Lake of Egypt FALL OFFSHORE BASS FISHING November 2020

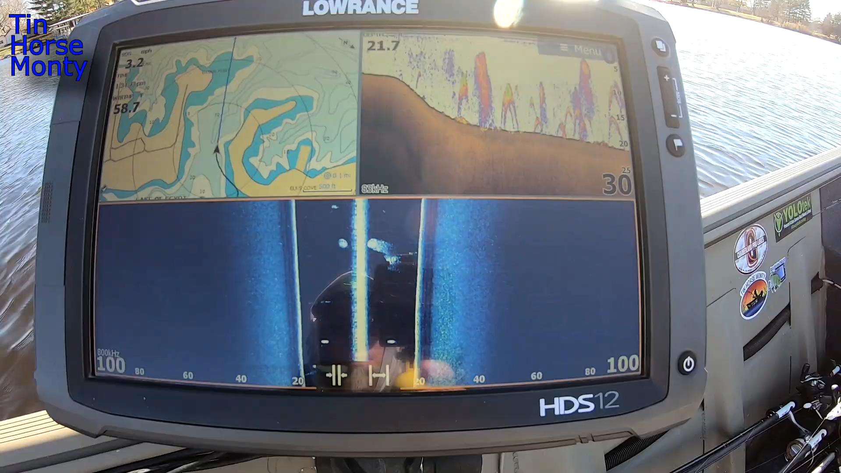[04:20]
Not seeing, there's a few bass right there. Tell you what though, it is weird to see that smokestack without any smoke coming out of it.
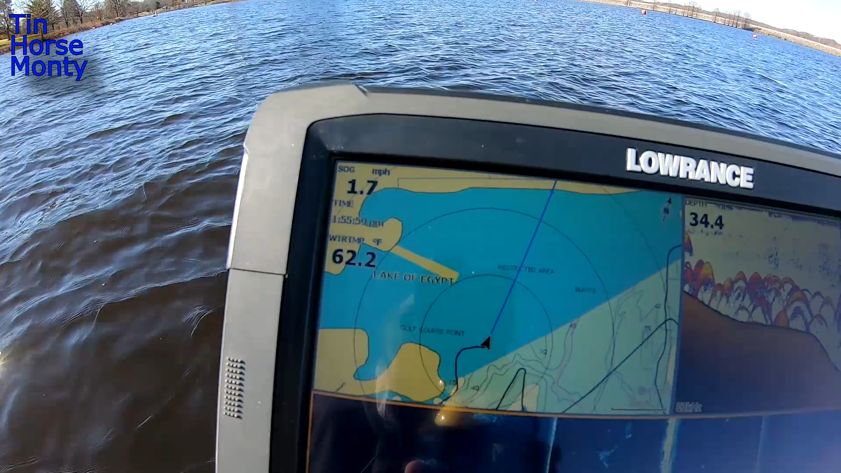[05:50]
On screen: speed 1.7 mph
Marina was 58, so they are putting on a little hot water. That's very, very encouraging. We're starting to see some bass right there.
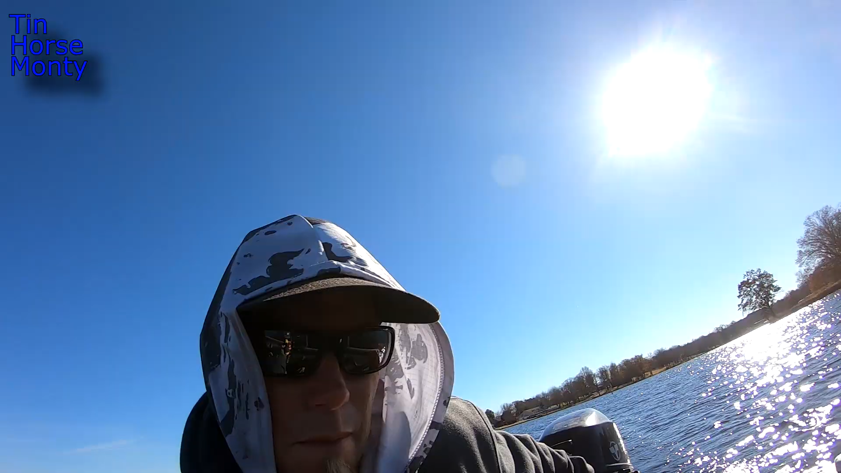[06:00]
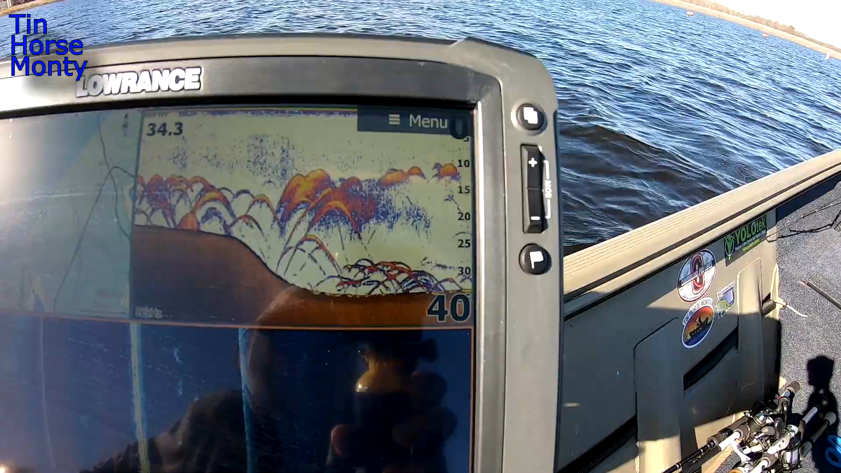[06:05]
Bait, we got some fish below the bait.
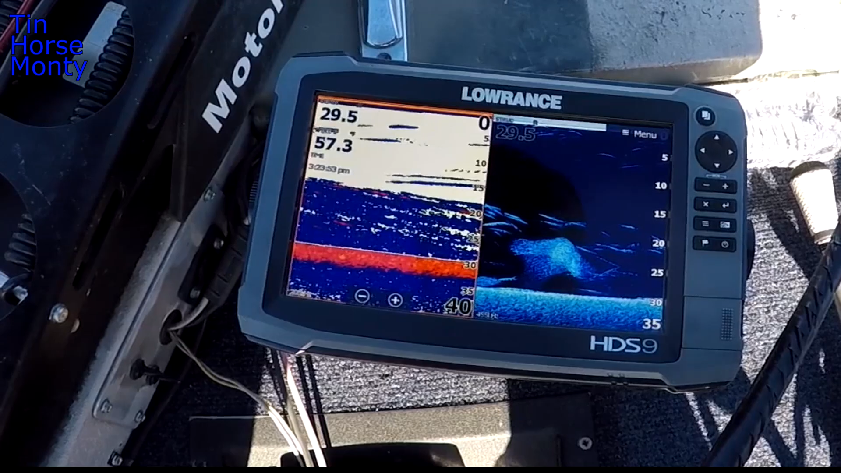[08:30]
It's what you're looking for. Now if you can just get them to bite.